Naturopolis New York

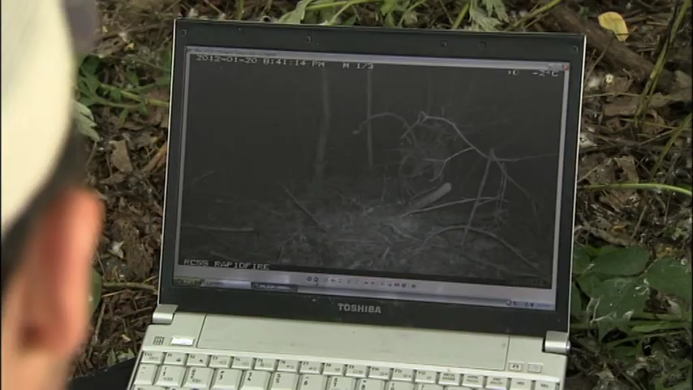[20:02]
Le voilà, le coyote du Bronx.
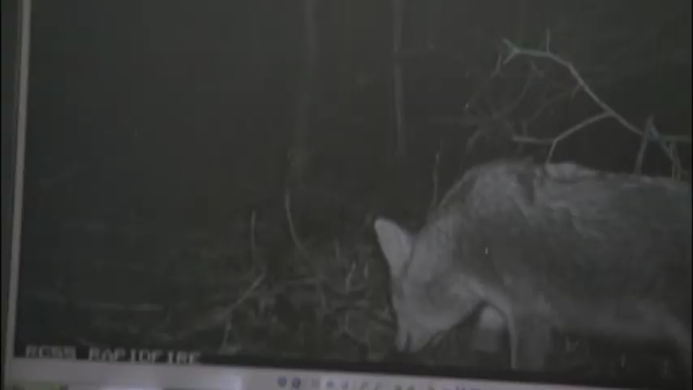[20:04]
Le coyote le plus méridional du Bronx.
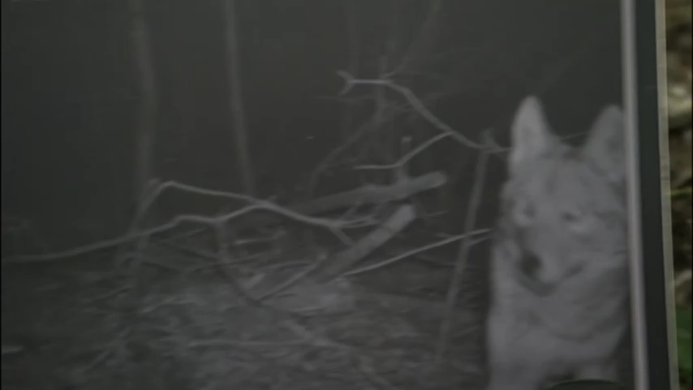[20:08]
C'est fascinant. Et le plan est super.
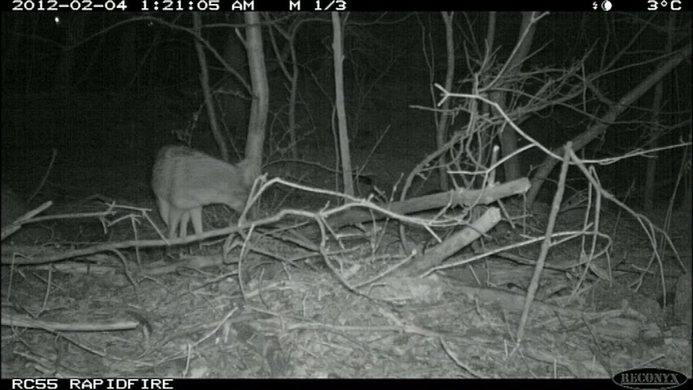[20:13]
Étudier le coyote de Gotham, l'espèce new-yorkaise, présente un intérêt scientifique. Souvent, un biologiste spécialisé dans la conservation essaie de comprendre après coup comment tel mammifère ou tel oiseau est arrivé dans un endroit qu'il ne fréquentait jamais. Mais ici, on a une occasion unique. Les coyotes sont sous pression.